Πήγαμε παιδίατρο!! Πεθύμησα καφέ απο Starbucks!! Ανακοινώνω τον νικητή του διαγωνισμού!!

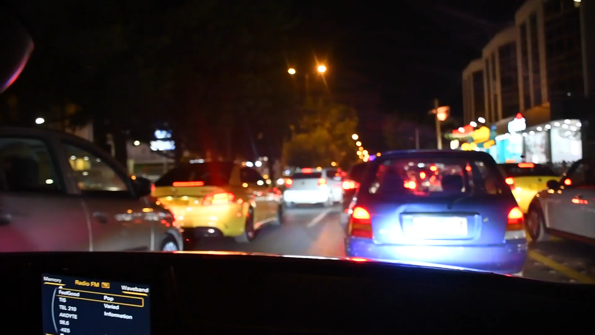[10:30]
Έχει λίγο κίνηση, λίγο όμως, όχι πολύ, δεν κουνιέται πύλο. Μωρά μου, τι είσαι να πεις γι' αυτό? Τίποτα.